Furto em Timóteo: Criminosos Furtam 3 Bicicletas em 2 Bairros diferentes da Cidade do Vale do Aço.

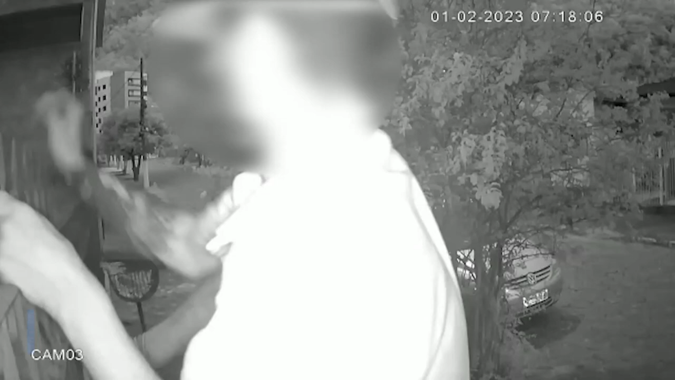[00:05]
Olha lá, é esse aí? Pulando o muro, ó.
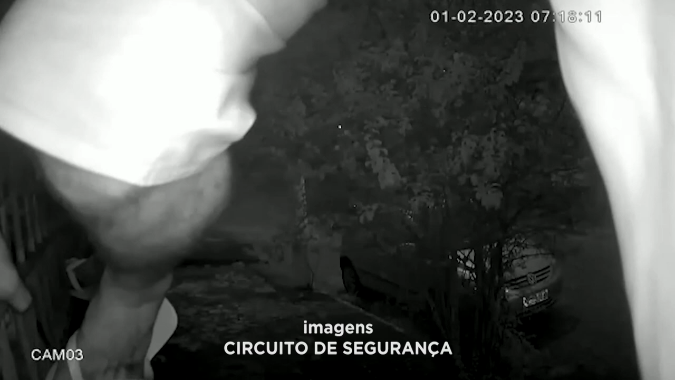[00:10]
Pula o muro e leva a bicicleta que estava na varanda. Ninguém pode deixar nada de lugar nenhum não, gente. Ah, mas tá dentro da minha varanda, da minha casa. Eu entendo, companheiro, seu drama.
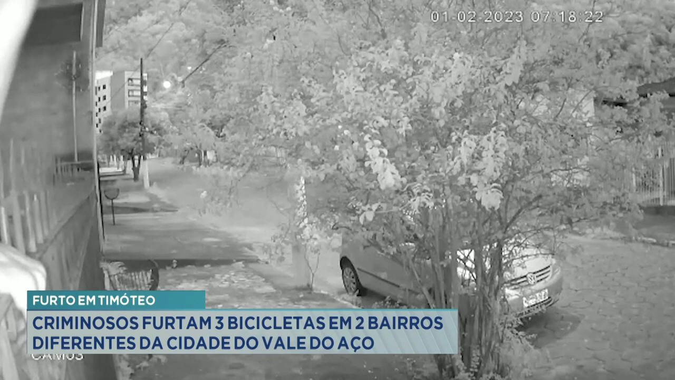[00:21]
Mas não pode. É, não pode. Leva pro quarto a bicicleta, põe debaixo da sua cama. É, não deixa ninguém ver não, infelizmente. O outro foi no bairro Novo Horizonte, onde os dois suspeitos invadiram. Olha lá, ele descendo com a bicicleta, ó. Olha, Lamonier. Passou, viu a bicicleta na varanda, dentro da casa da pessoa. Você que entende, Lamonier, essa bike é daquelas bikes brutas, né?
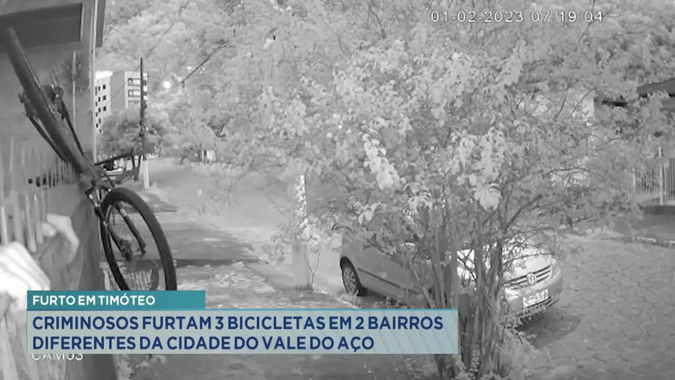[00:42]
Olha lá, ele pendurou, rapaz. Não é dele, né? Pode arranhar à vontade. O dono nunca vai pendurar a bike daquele jeito ali.
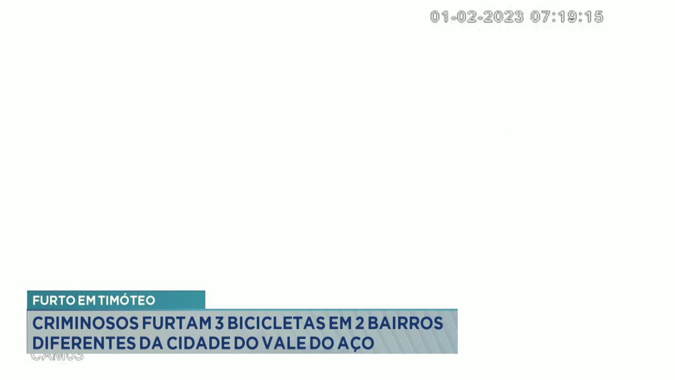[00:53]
Pra não arranhar. Olha lá. É um excomungado mesmo, né, rapaz? Que trem esse cara. O que é isso? Ele esbarrou na câmera, será?
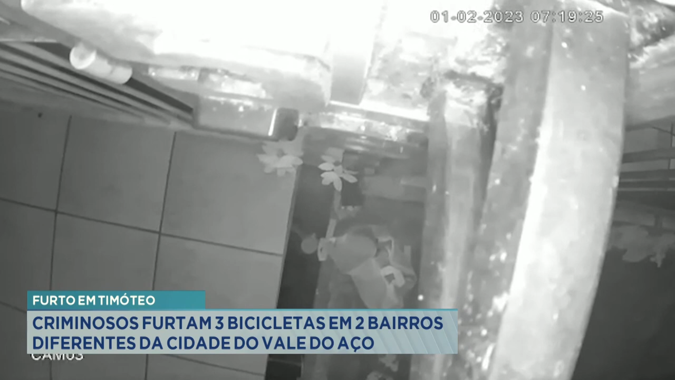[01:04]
Ah, ele derrubou a câmera. E levou a bike, foi embora. Meu Deus. É, no bairro Novo Horizonte, né, dois suspeitos invadiram o térreo de um prédio e furtaram duas bicicletas que estavam trancadas na garagem.
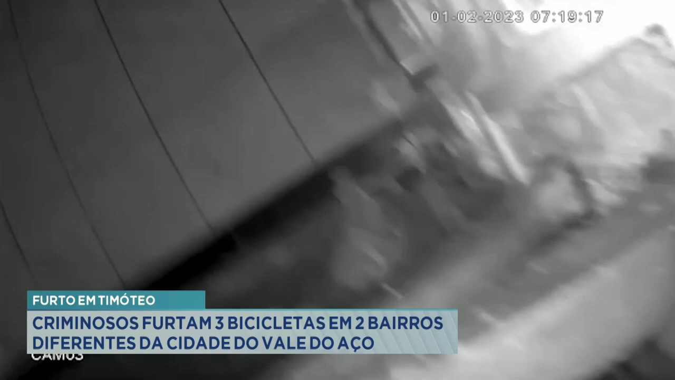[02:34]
a gente não sabe se ele esbarra ou se ele derruba essa câmera propositalmente, né? E depois ele foge.
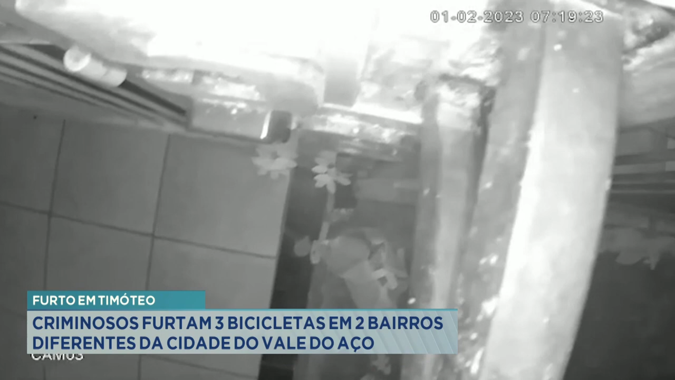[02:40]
A bicicleta, ela tem adesivos amarelos, ela tem aro, 29 freios a disco, então não é uma bicicleta qualquer, né? E mesmo que se fosse uma bicicleta mais baratinha também, né, Nico? O bem sempre tem um valor pra quem adquiriu, né? Pra quem é o dono, no caso aí, da bicicleta.
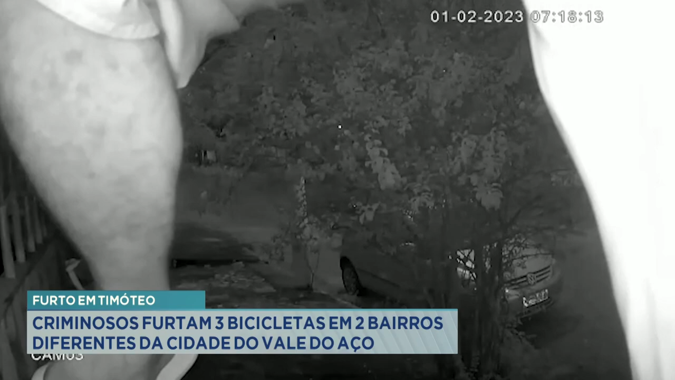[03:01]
E a gente teve outro caso também no Novo Horizonte, também, de dois difuntos de uma outra bicicleta. Esse também teve imagens de circuito de monitoramento.
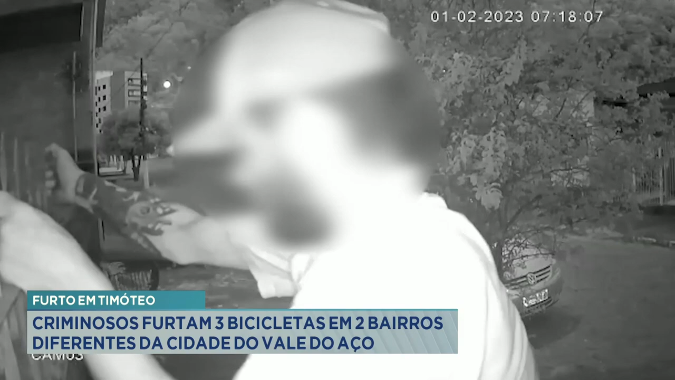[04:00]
E esse aí, quando está saindo, derruba ainda a câmara, né? É mais do circuito. Ah, vai ser encontrado, Gisele. E se vai ser encontrado? Ah, vai. Como é que pode, gente? Ninguém tem paz. Rapaz, põe a bicicleta na varanda e fala assim, estou cansado, eu vou deitar, amanhã eu tenho que sair cedo. É sete da manhã dessa? Achei que fosse sete da noite. É sete da manhã? Ele está levando de sete da manhã?